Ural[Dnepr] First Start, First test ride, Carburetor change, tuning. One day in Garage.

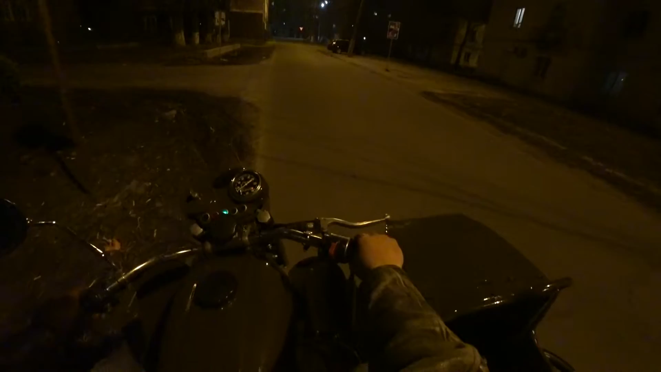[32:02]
What is happening? Oh, I have just one throttle, I understood.
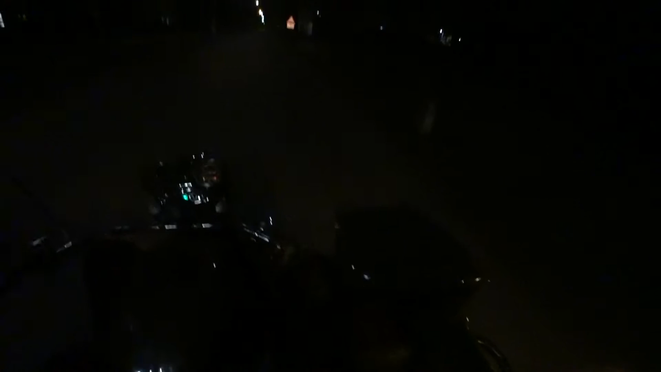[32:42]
But I can control it. You see? Whoa! So this is the throttle. Come on. So we're going up, and so you can probably see the throttle just ripped away because of the handle, you know. And just ride this like this.